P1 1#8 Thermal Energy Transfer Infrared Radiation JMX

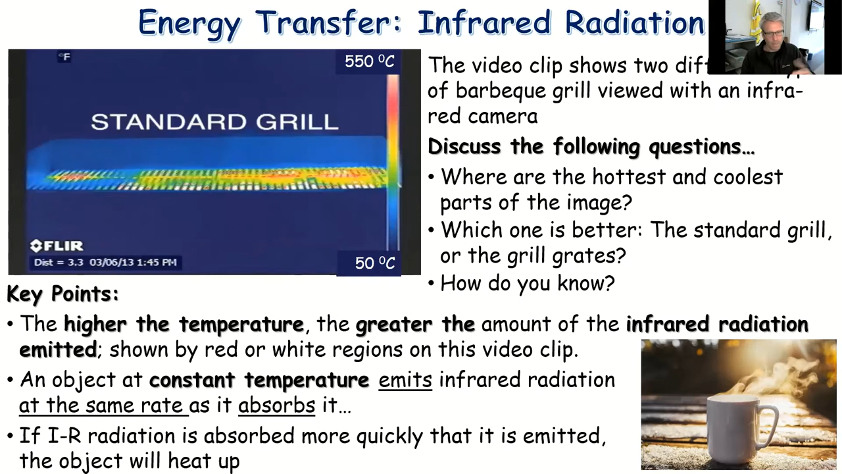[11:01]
On screen: scale top 550°C, scale bottom 50°C
So it's emitting more than it's absorbing, therefore it cools down. So you can see in the bottom bullet point, if something absorbs more quickly than it emits, it will heat up. If it's the opposite, if it emits more quickly than it absorbs, it will cool down. So let's apply that to a house and some insulation. I'll just put myself down there. Okay, so you've got an infrared ray image at the top right corner just there. It shows clearly a house, and there are hot parts and there are cold parts. Or rather, there are parts that are emitting a lot of energy radiation, and there are parts that are not emitting as much.
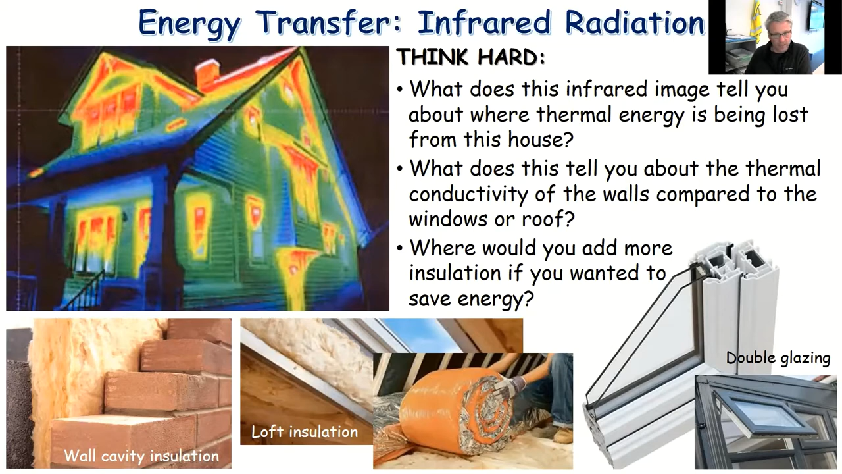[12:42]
You may or may not want to put wall cavity insulation. It certainly would improve the retention of heat energy, but in this case it's not the place where we're losing most energy. So you can see the thermal imaging camera would have a very big impact in the way that you spend your money to make a house more efficient.